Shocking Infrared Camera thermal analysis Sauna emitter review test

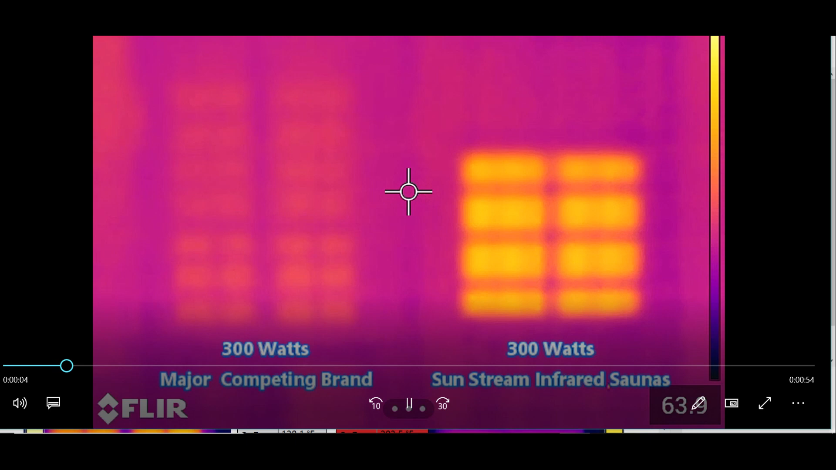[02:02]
so what I have found though with doing the testing so check out this video of what the camera is doing we started just turn the sauna on we just turn the camera on you can already start to see the big differential here this is a company in Canada by the way and then it's in the total watt is supplied to
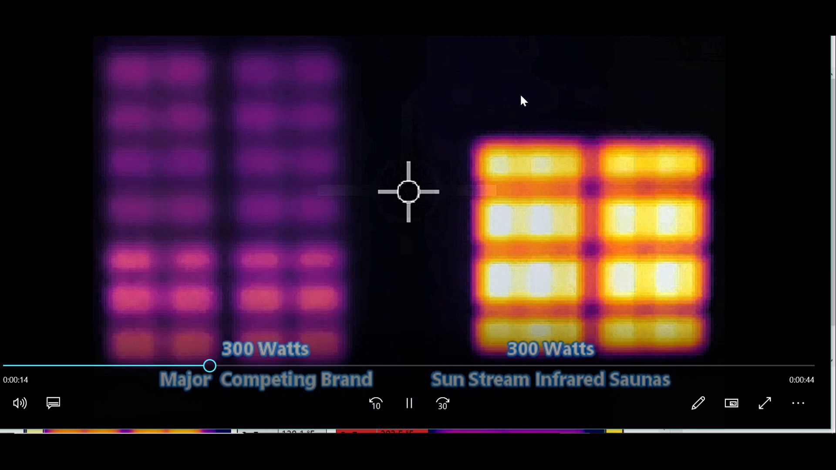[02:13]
the wall the heater wall is the same as their close competitor also another carbon sauna company in Canada did not mention or say any names but you can probably figure it out there's not many in Canada now what they're using over here by the way in terms of wattage and just the way it's laid out and the type of emitter there's many other brands of carbon saunas in the industry they're doing pretty much the same thing so we would see similar results I will
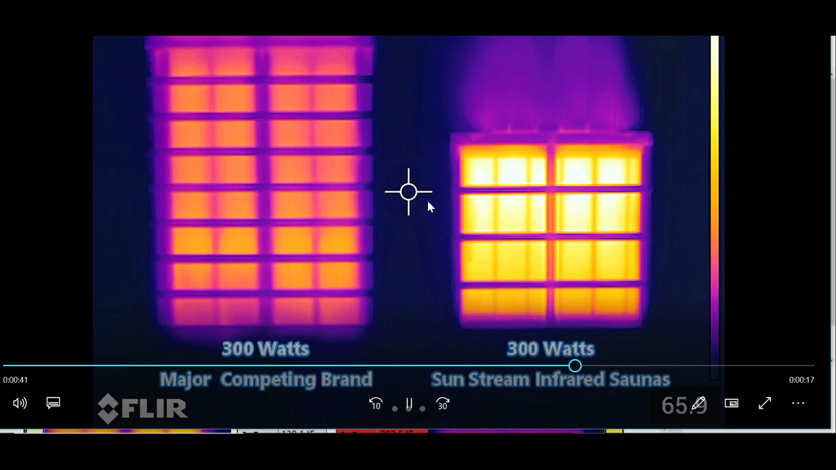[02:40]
be doing testing on other brands as well but just to get just to let you know that's this this is pretty normal but yeah you can see the difference here so what right there in this video I'm capturing all kinds of data which in post processing with their software you can do all kinds of things more things than I really need to even do so on the right what I didn't say is Sunstream does not have any cloth covers when you get the sauna there's no cloth covers okay on the left now maybe 85% of carbon sauna companies